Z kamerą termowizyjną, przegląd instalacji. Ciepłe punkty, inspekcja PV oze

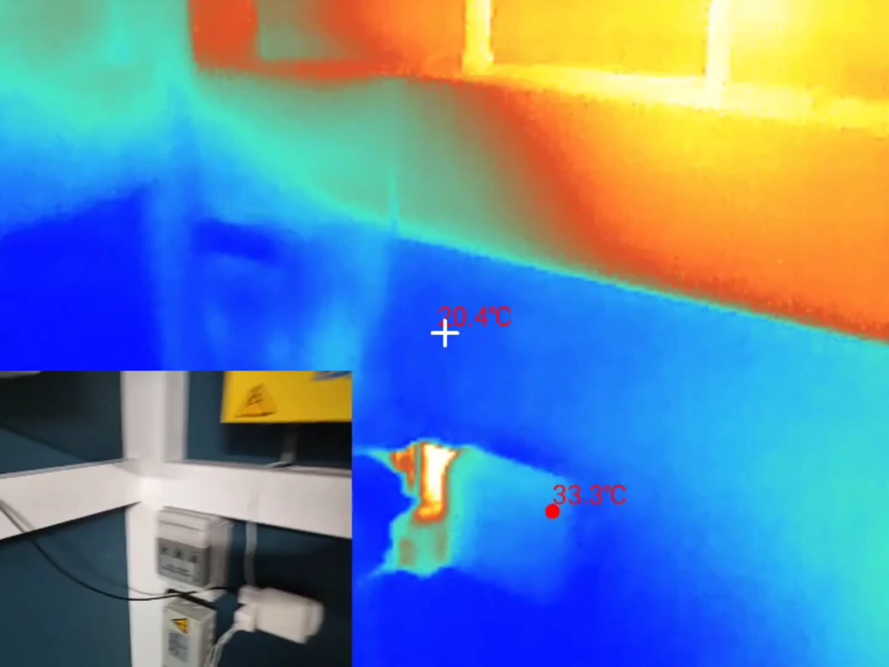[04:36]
Także mimo że ładujemy około 20 Amperami Przewody są dosyć grube Nawet nie odczuwają tego
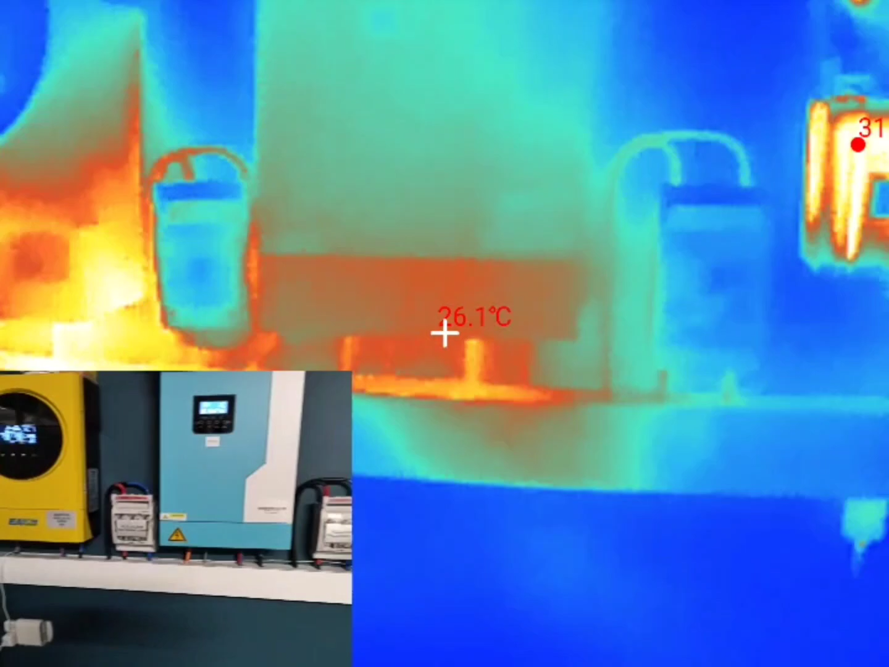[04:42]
Nawet jak tutaj pralka chodzi Jeśli obciążenie jakieś większe Idzie z tego magazynu 40
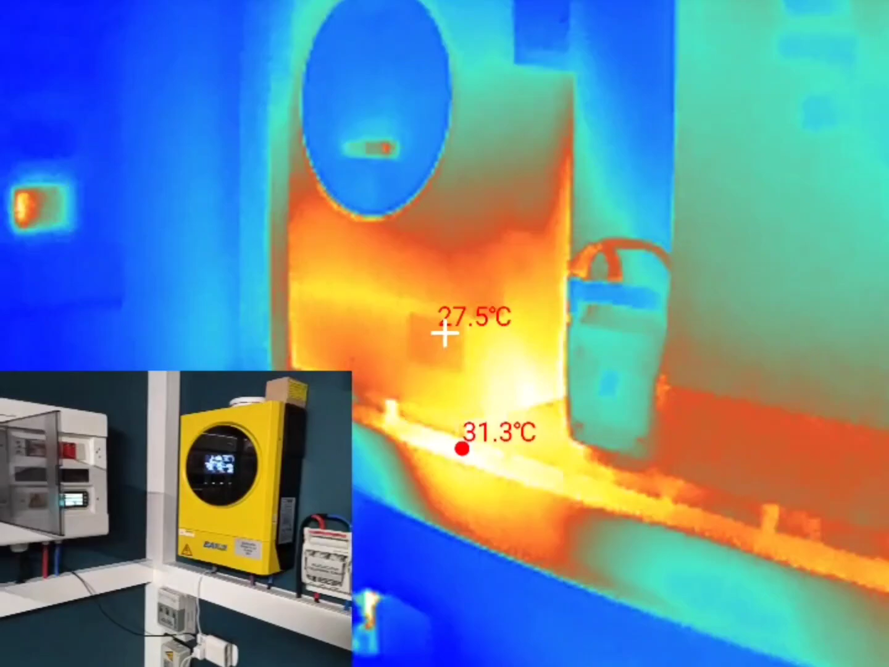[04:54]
On screen: spot 27.5°C, max 31.3°C
i turbina produkuje dosyć intensywnie I słońce bardzo ładnie świeci Albo przynajmniej zacznie
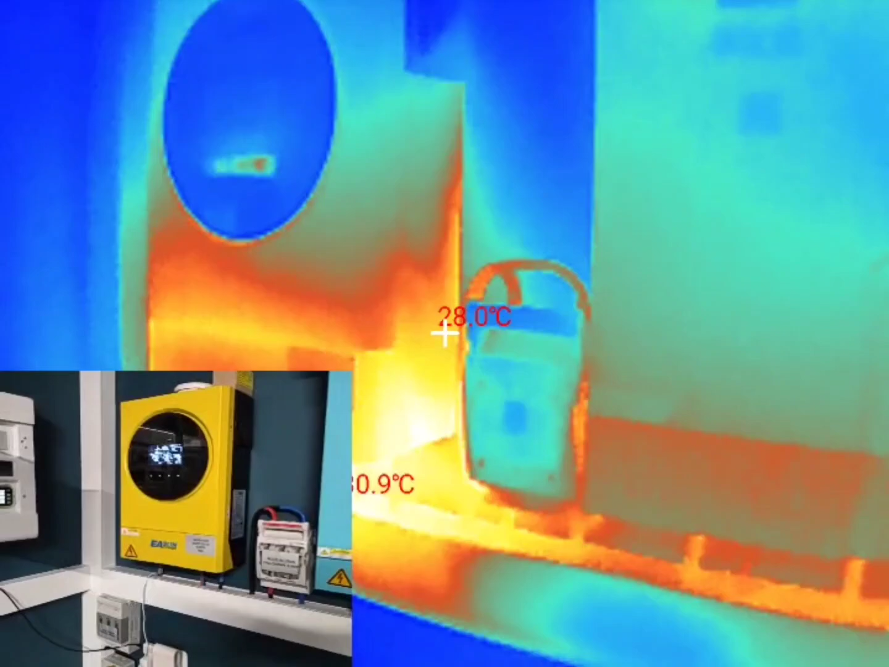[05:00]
On screen: spot 28.0°C
Więc tak to będzie wyglądało Tak się przedstawia Widok z kamery termowizyjnej
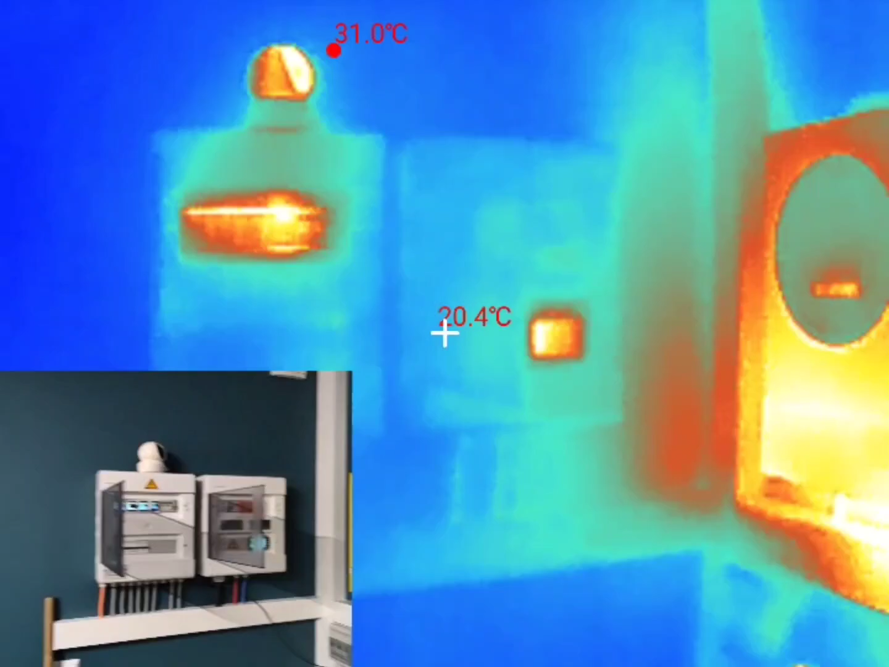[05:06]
Wszystkie urządzenia Falowniki oczywiście w standardowych punktach się grzeją
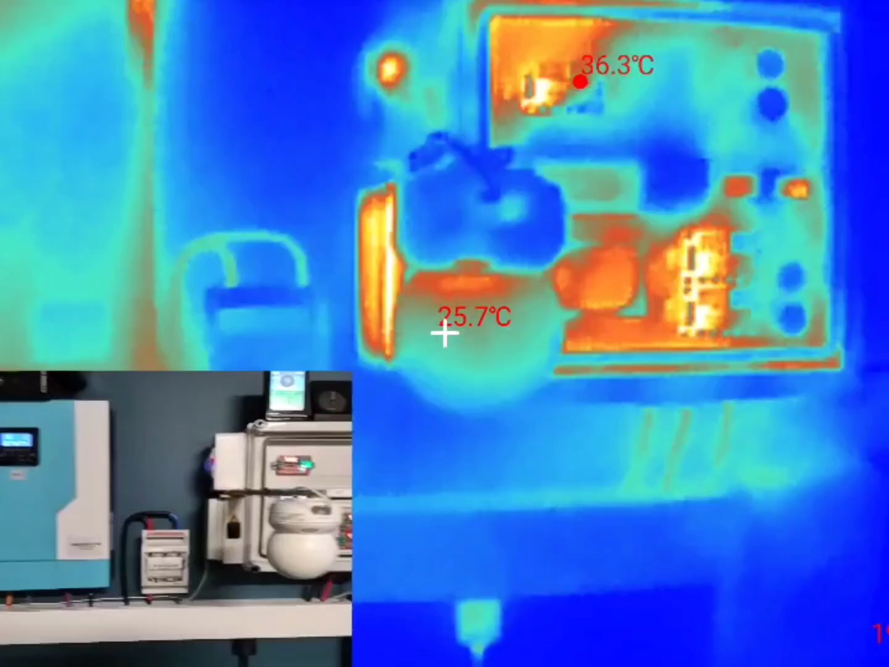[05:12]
On screen: spot 25.7°C, max 36.3°C
Sterownik wygląda w ten sposób Do turbiny wiatrowej Tutaj mamy przetwornicę Step up w tym pudełku Pod tym wyświetlaczem
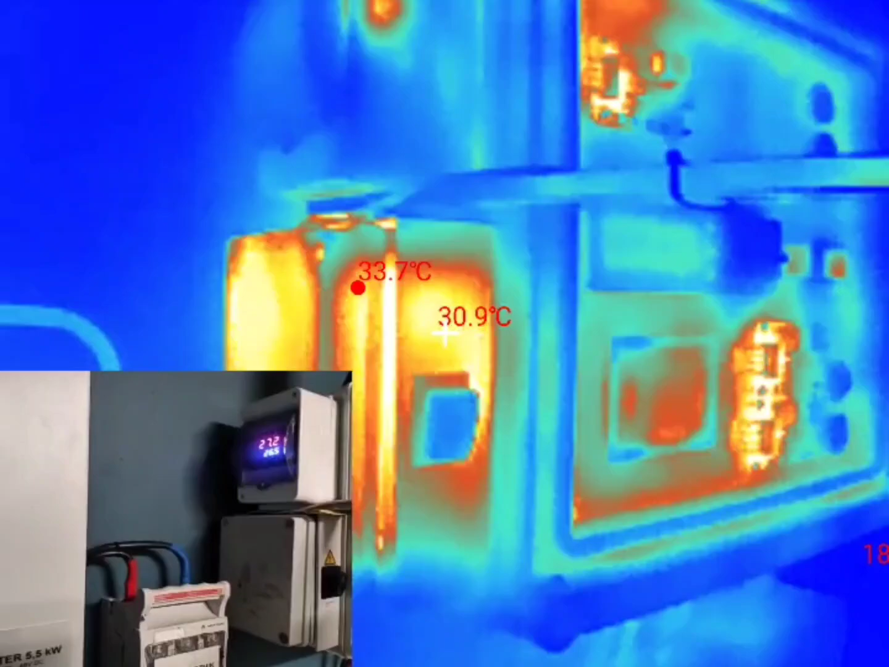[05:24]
26 stopni Przetwornica 33 stopnie Najcieplejszym punkcie ma
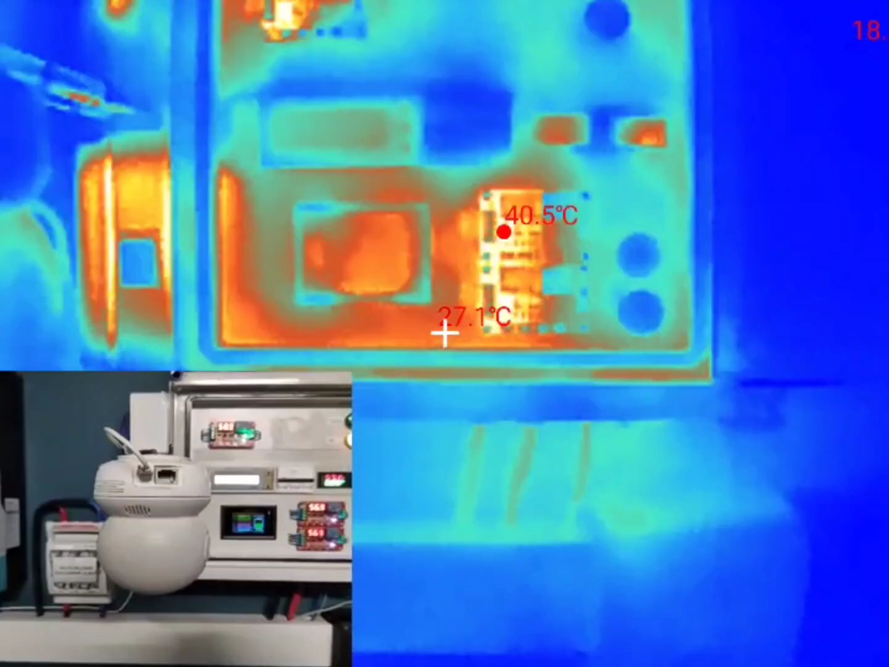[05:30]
No i tutaj Zobaczcie To jest oczywiście uchylone Żeby nie było,
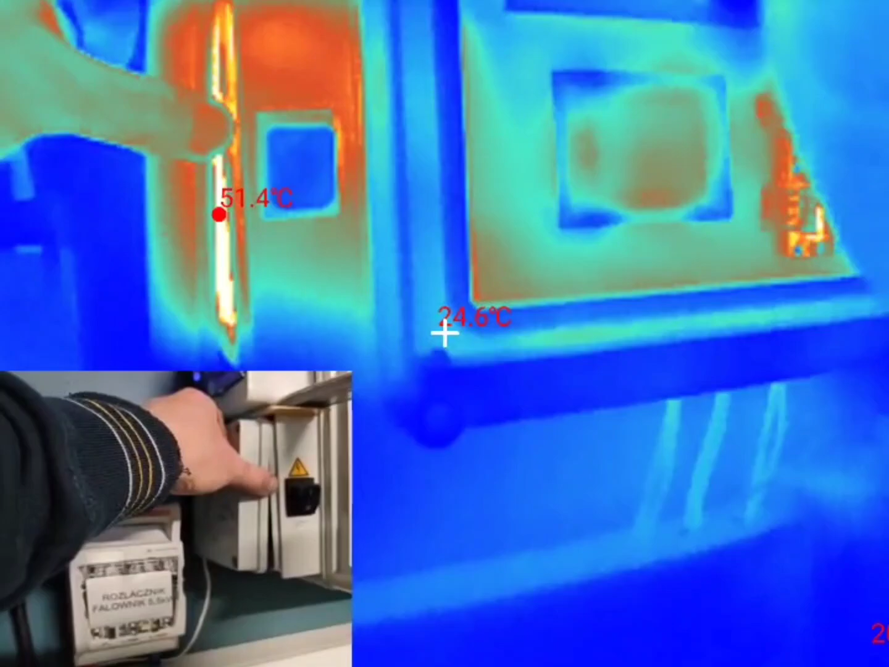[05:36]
On screen: spot 24.6°C
że To nawet 50 stopni dochodzi Możemy to nawet odkręcić Sprawdzimy ile ta sama przetwornica osiąga Zobaczcie jaką temperaturę
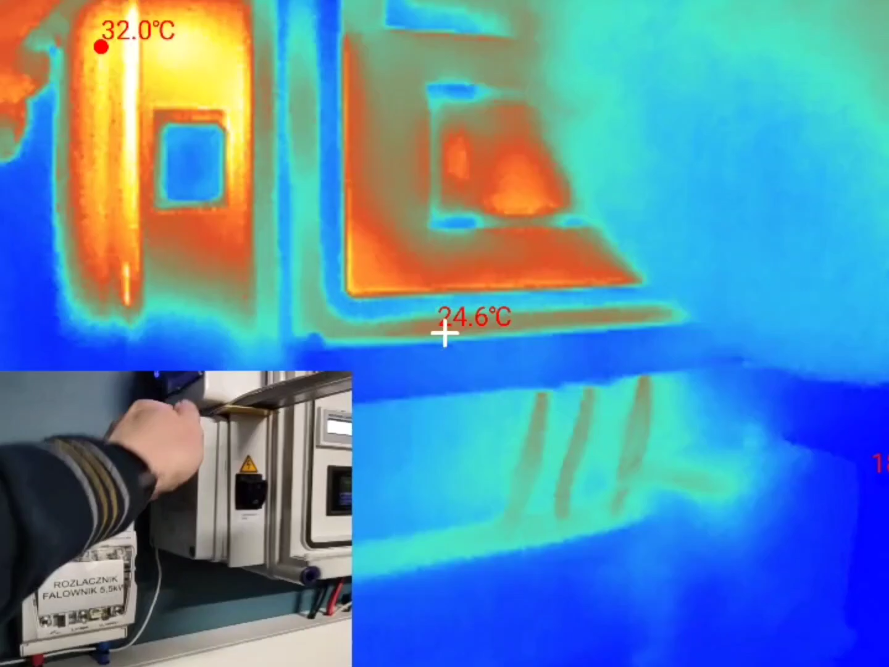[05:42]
On screen: spot 24.6°C
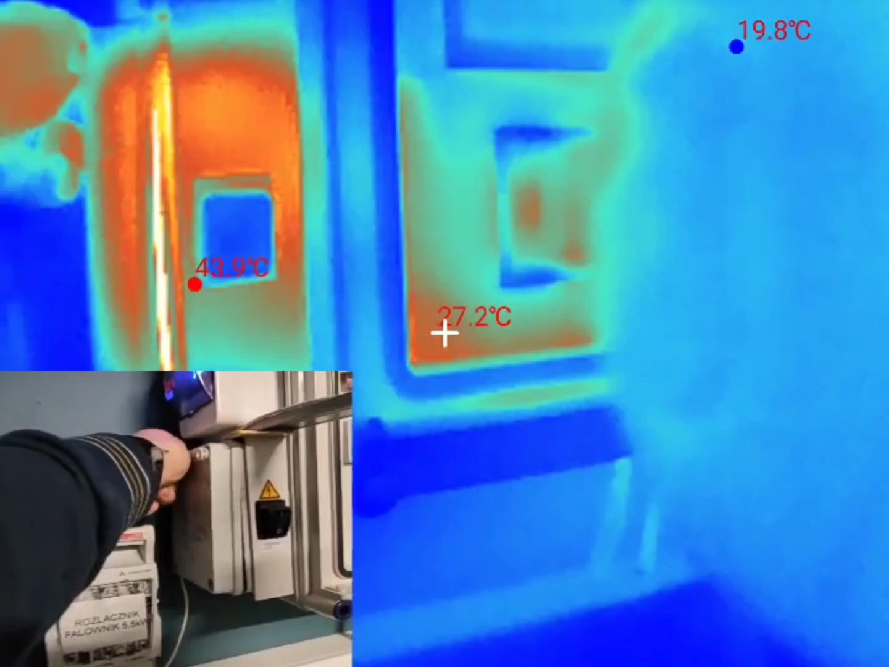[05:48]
On screen: spot 27.2°C
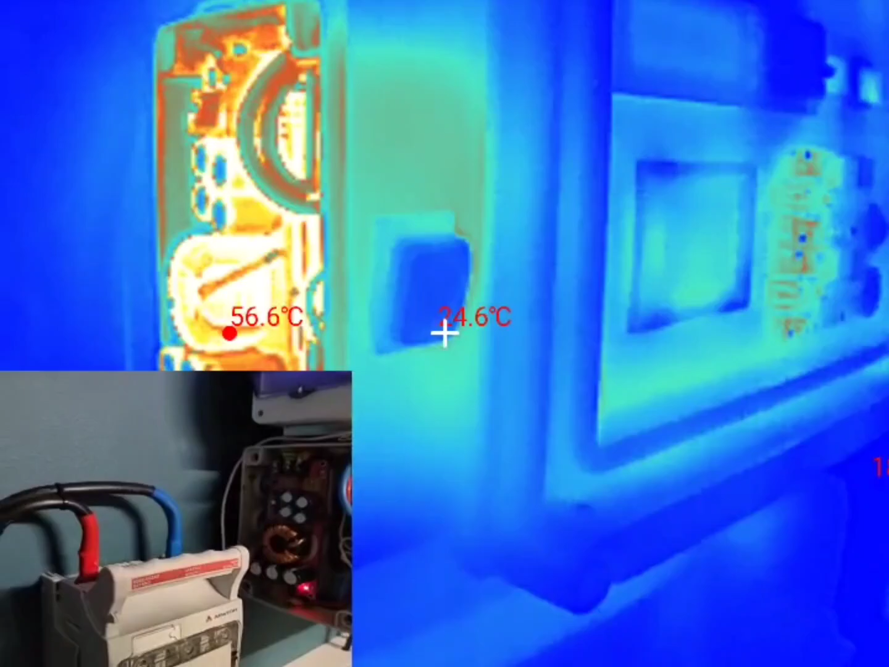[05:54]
On screen: spot 24.6°C
Cała przetwornica w najcieplejszym punkcie 56 stopni Zobaczcie Hamurec się już zaczął włączać
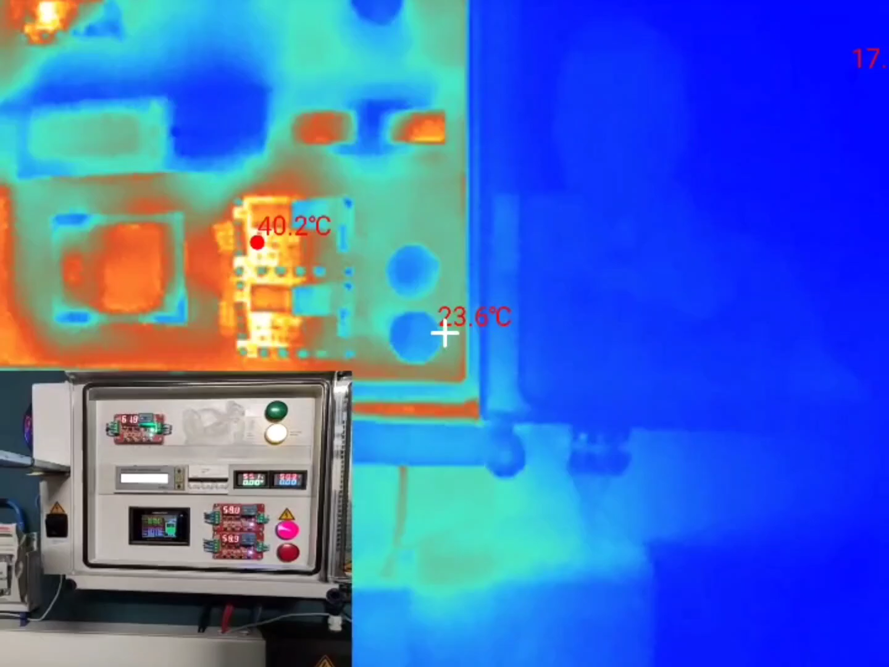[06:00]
On screen: spot 23.6°C
Energii dosyć sporo idzie
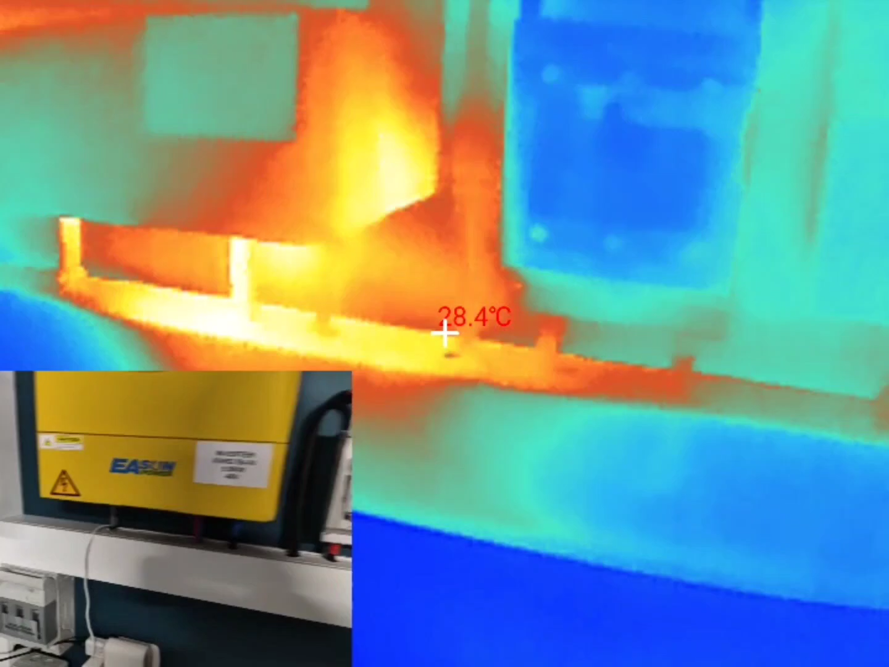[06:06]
Chwilami tutaj dosyć mocno wieje Falowniki tak jak mówię Grzają tylko od spodu Sama wentylacja